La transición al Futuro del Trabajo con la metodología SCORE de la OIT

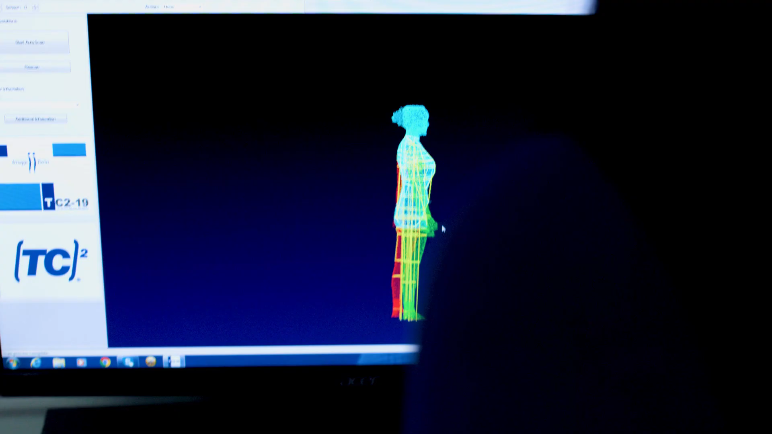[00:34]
Tenemos un escáner de 3D, que es el primer escáner que ha llegado al Perú en 3D,